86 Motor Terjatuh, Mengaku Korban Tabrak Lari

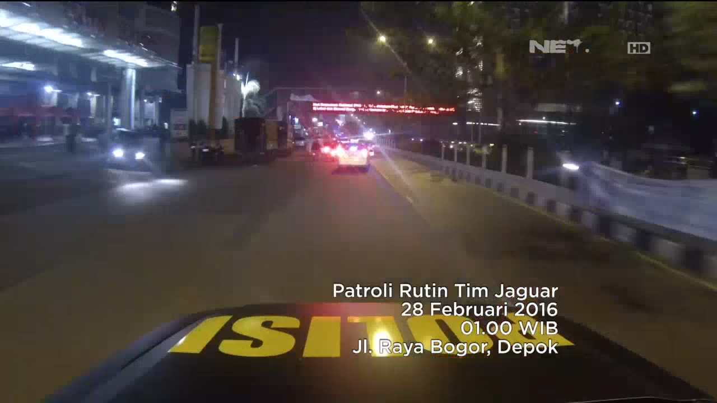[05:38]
Selanjutnya tim Jaguar melaksanakan patroli mengarah jalan Raya Pogor.
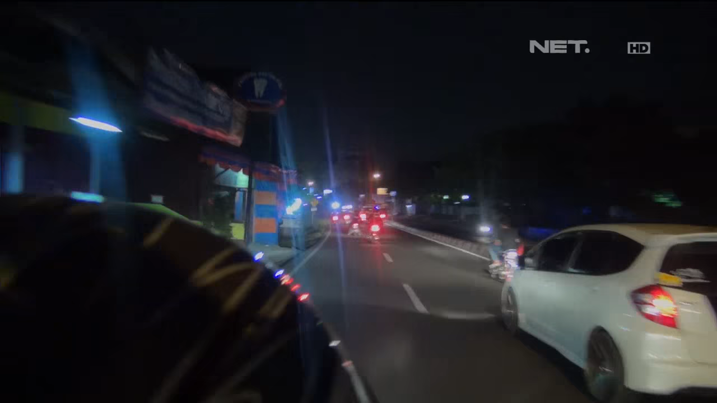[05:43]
Di dalam perjalanan ada sebuah motor yang menyalet konvoy patroli Jaguar dengan ugal-ugalan.